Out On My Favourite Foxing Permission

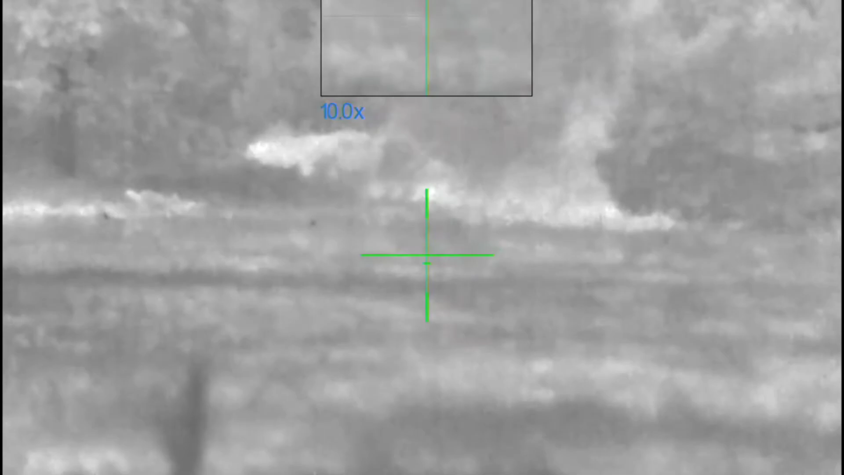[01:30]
Just arrived at another field and I spotted one working its way up the far hedge.
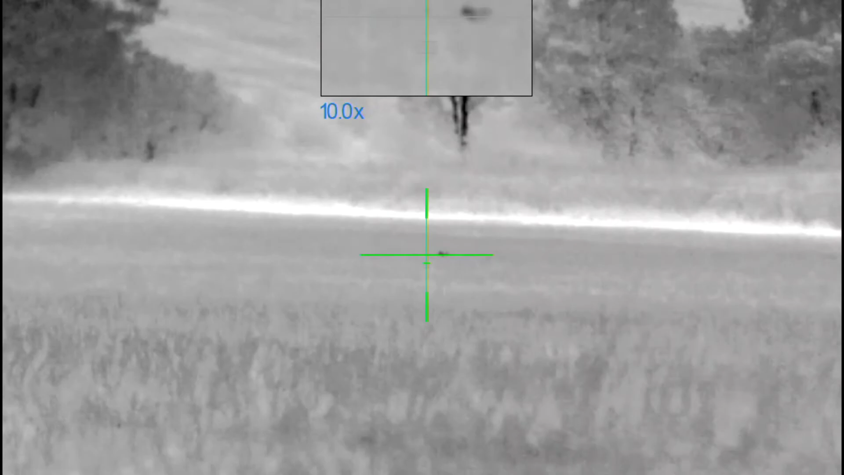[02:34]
Right, we've got into another field and there was a fox already working its way up the top edge so again I bided my time and got a steady shot and down it went.